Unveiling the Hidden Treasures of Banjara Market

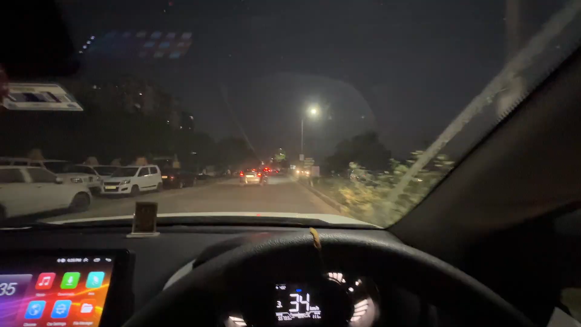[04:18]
गाइस देखो कितना अंधेरा हो गया हम हमारे बाहर निकलते ही,
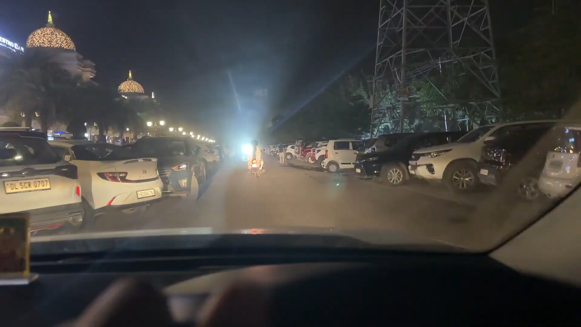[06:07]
गाइस देखो भीड़ बहुत, आज अच्छा खासा क्राउड है,
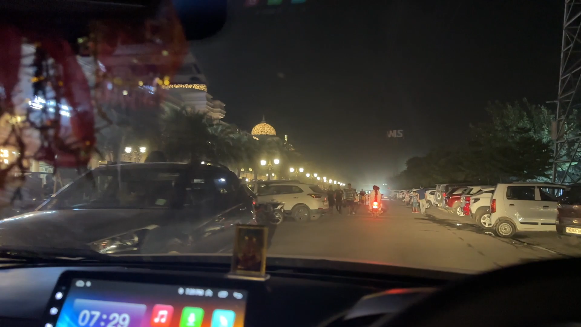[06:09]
आज पैक है पूरा, यानी गाड़ी जाने की जगह मिलती नहीं मिलती आज,
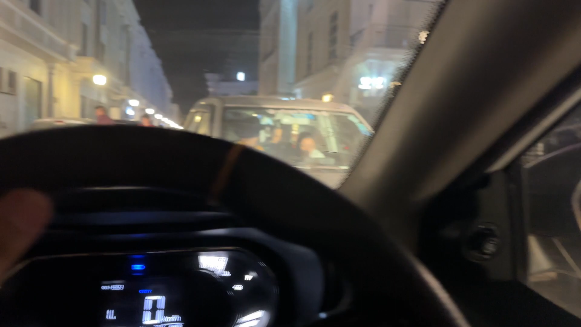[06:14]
पार्किंग नहीं मिल रही आज कहीं भी, बिल्कुल पार्किंग नहीं मिल रही, और फंस गए हमने अंदर और डाल दी हमने गाड़ी, फंस गई गाड़ी यहाँ पे।
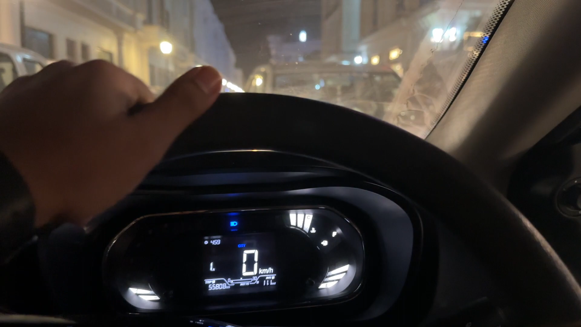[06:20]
भाई सीन ऐसा है कि यहाँ ना पूरा पैक है एंड हम निकल रहे हैं यहाँ से,